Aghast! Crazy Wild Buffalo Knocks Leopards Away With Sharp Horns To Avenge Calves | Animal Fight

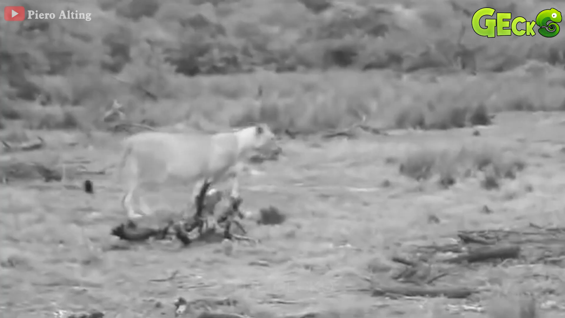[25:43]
The lion takes the cub, ending his ferocious fight. Seeing the lion from afar, but leopards don't take it seriously.
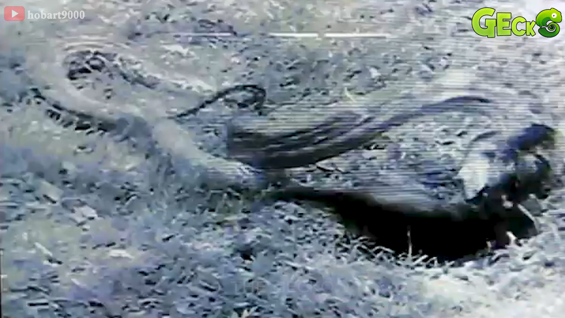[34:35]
Black panther struggles to escape from the python.
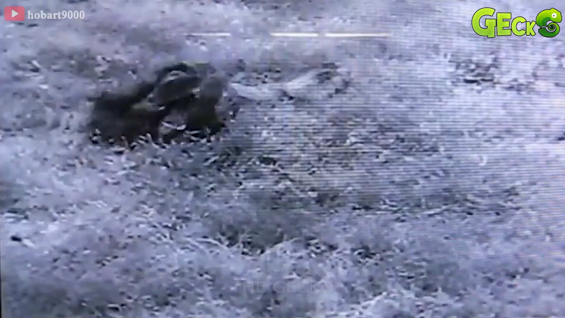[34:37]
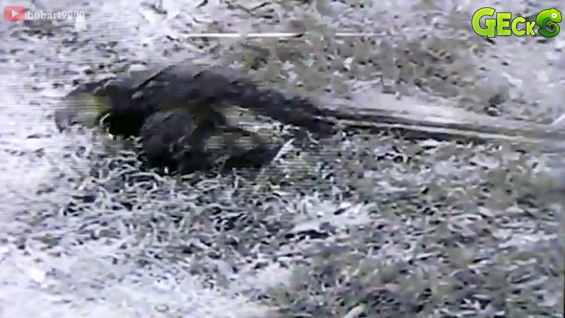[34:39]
However, that is difficult to do when the giant python is so strong.
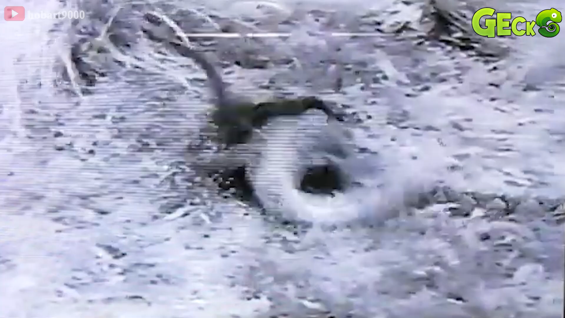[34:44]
The longer the time, the more dangerous the black panther is to life.